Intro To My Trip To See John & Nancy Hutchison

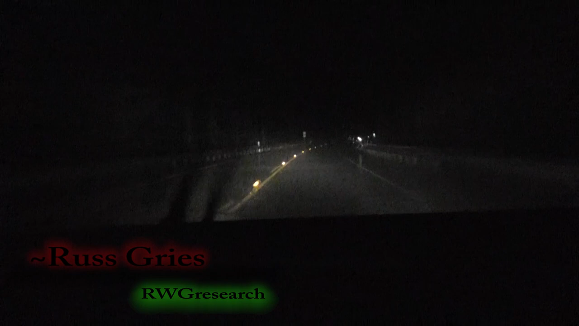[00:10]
I'm driving to a place called Gold Beach from Crescent City.
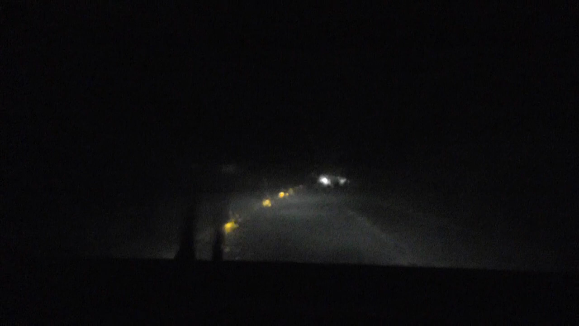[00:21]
And quite frankly, it's raining really, really, really hard. It actually lightened up a tiny bit.